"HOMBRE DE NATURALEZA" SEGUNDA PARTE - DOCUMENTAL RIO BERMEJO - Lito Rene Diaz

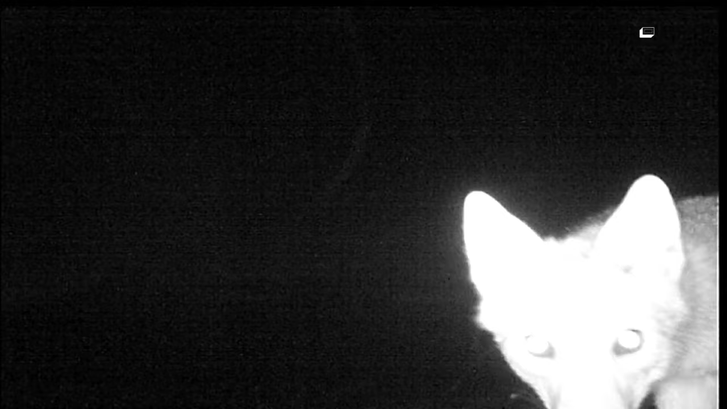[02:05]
presente en todos lados y nosotros llegamos para mostrarla.
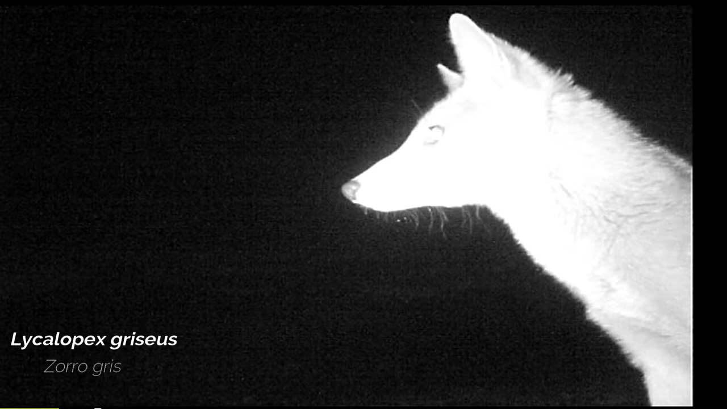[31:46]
Un astuto zorro percibe el infrarrojo de la cámara, mira y sigue su camino en busca de presas fáciles.
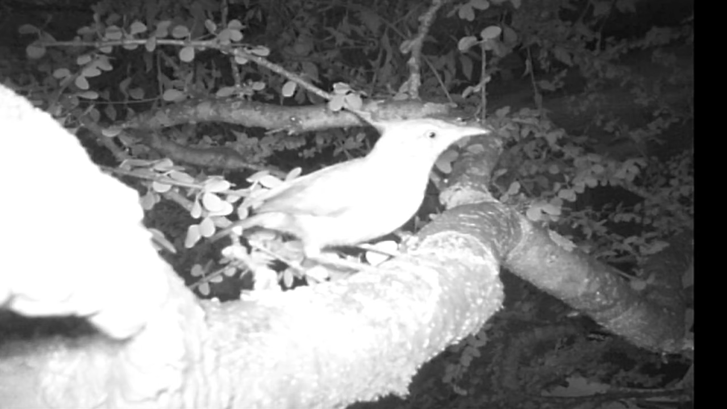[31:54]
Un hornero en la cima de un palo santo sale a respirar la brisa fresca de la noche, mientras la hembra en su interior mantiene una temperatura adecuada para sus futuros pichones.
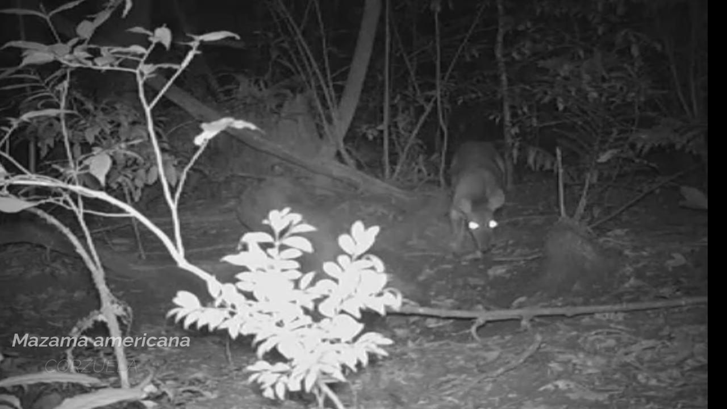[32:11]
De vuelta al suelo, una corzuela percibe nuestros rastros de la tarde y un oso melero busca su guarida en un hueco de un yuchán o palo borracho.